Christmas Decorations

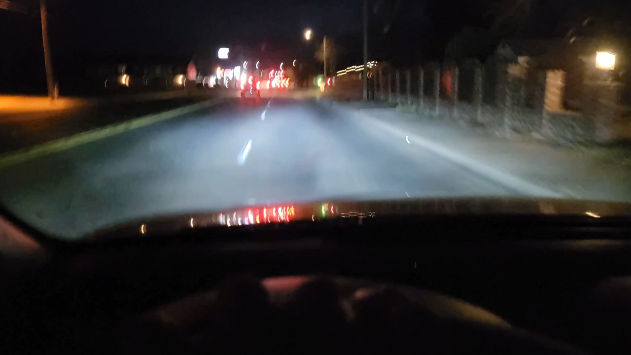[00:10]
well let's get here as a truck he will get started okay our next stop here is a circle wood place here in clovis as you can see what's interesting is this entire street is lined with luminarias
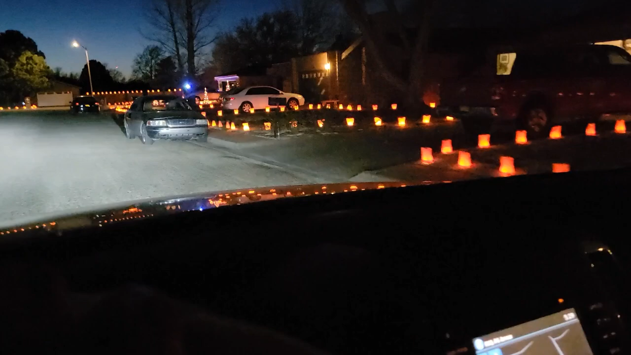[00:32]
that's a reason i found this street to be very interesting and wanted to get a video of it
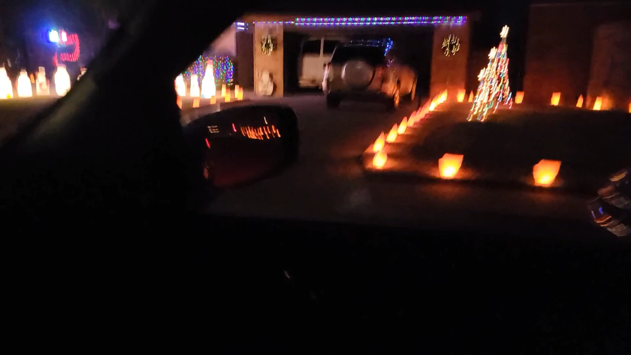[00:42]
yeah a lot of snowmen there color lights on that light pole
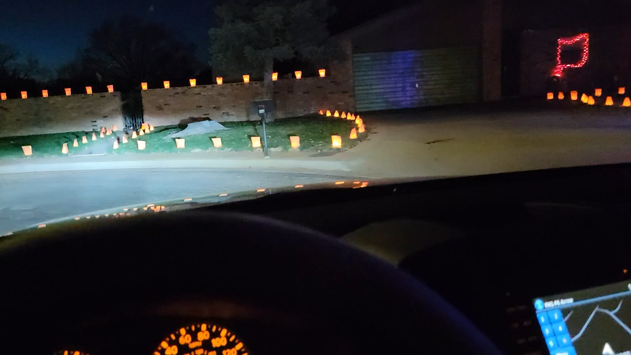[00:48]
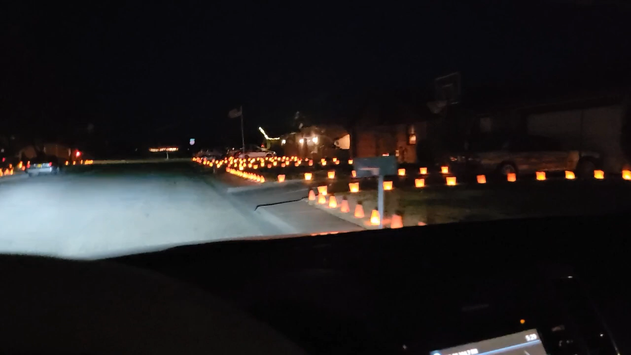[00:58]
it will make her exit out back on to north street
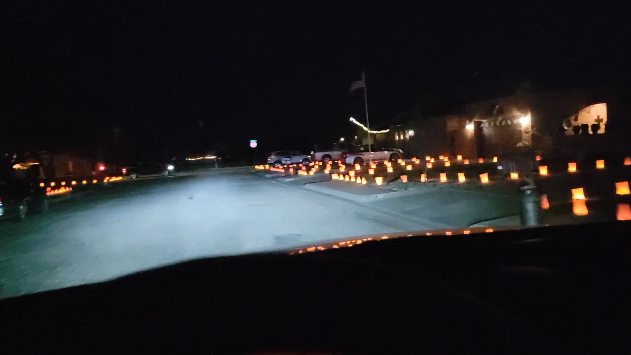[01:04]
also notice the entryway lights on the uh at the end of the street are you have red and green
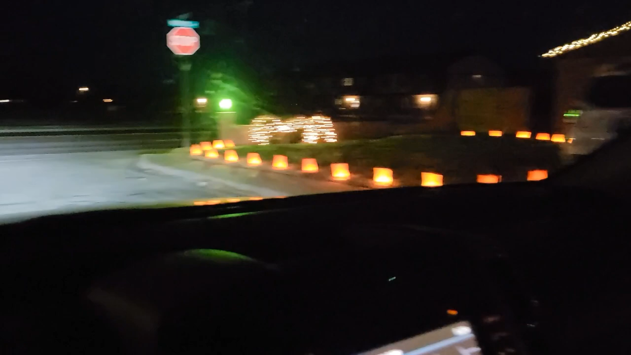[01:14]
lights so that's it for this street so we'll go ahead and resume the uh
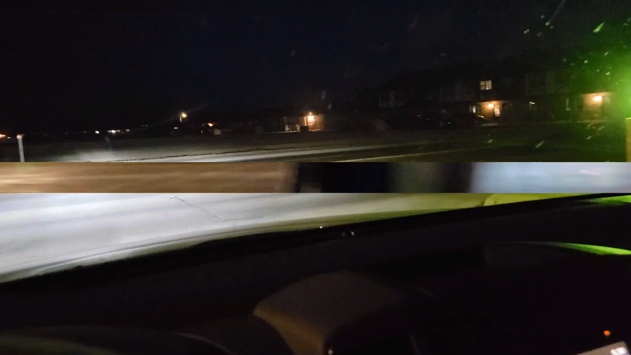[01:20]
okay here we're going on to main street here in downtown clovis we're going southward from 14th street down to first street
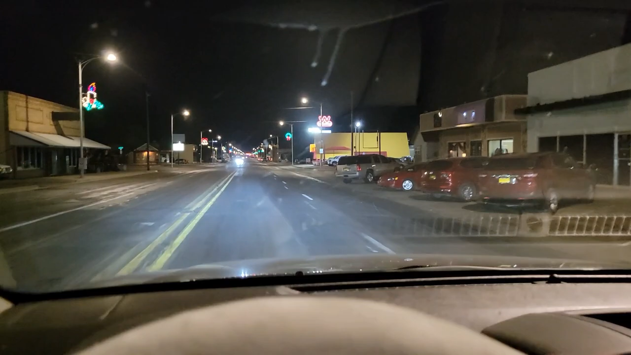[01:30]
i can see the light poles they have uh illuminated decorations on them we're going south we're going south we're going south we're going north
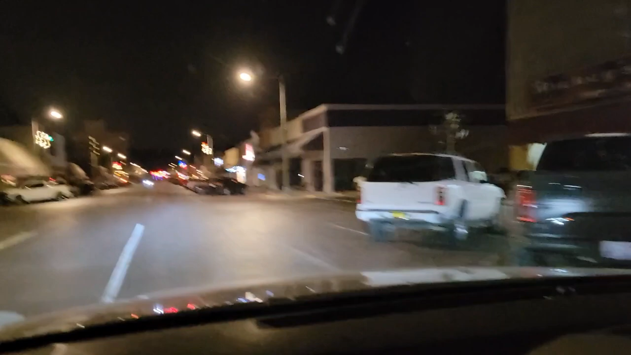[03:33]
it's a brewery here so so so
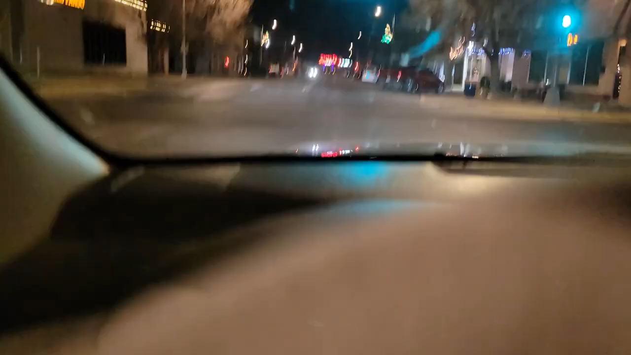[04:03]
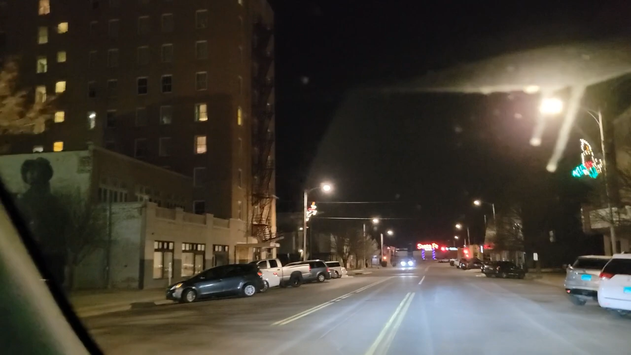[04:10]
okay so that's it for main street we're going west on first street if you look to the
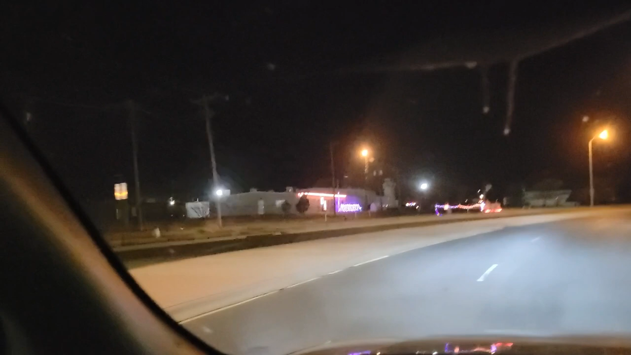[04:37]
there's the that's the lighthouse mission okay okay here we're approaching san vicente circle it's a very high class
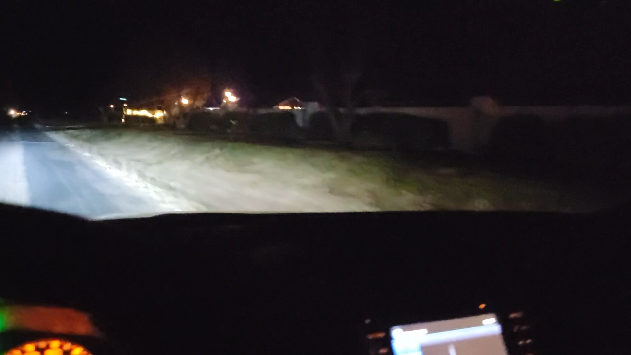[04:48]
neighborhood on the eastern edge of town it's very unique looking
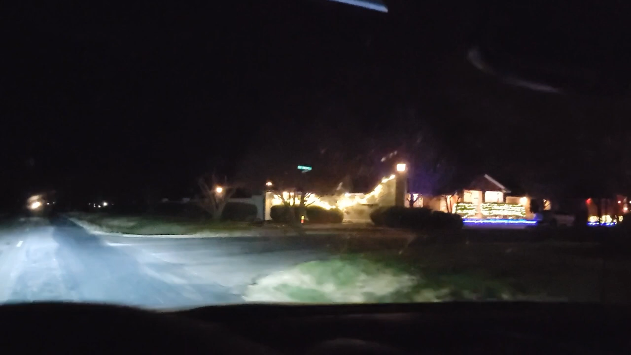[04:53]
christmas lights on the entryway you can see the street light poles have lights and garland wrapped around them they're also old style street lights right and and
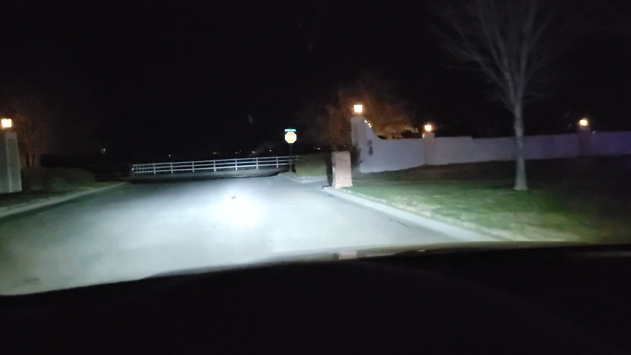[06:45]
Okay, and that's it for San Vicente.
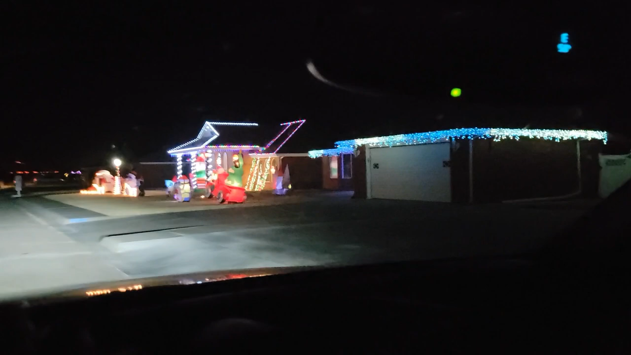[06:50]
And here's a well-decorated house with many inflatable characters as well as lights on their lawn.
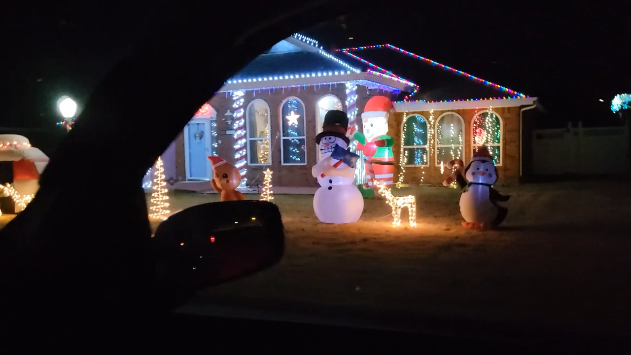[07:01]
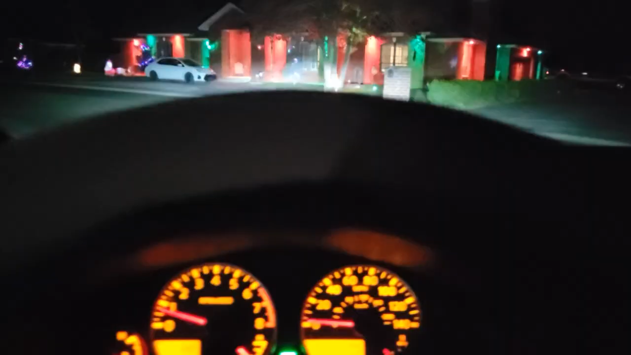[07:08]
Here's a house with the red and green lights on the side of the building.